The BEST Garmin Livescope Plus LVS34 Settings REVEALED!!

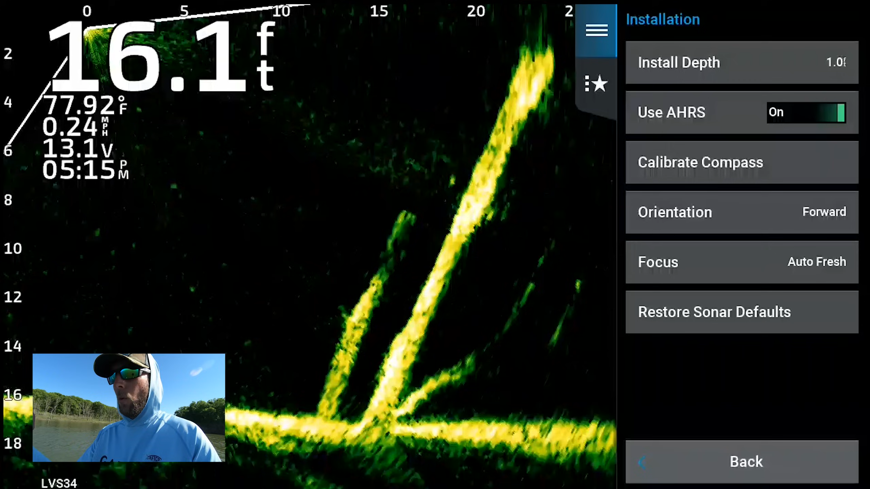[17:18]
On screen: depth 16.1 ft, water 77.92°F, speed 0.24 mph
I always have it on forward, so I don't have it on auto either. And then focus is on auto fresh. So those are all my settings that I run with the LVS34 transducer.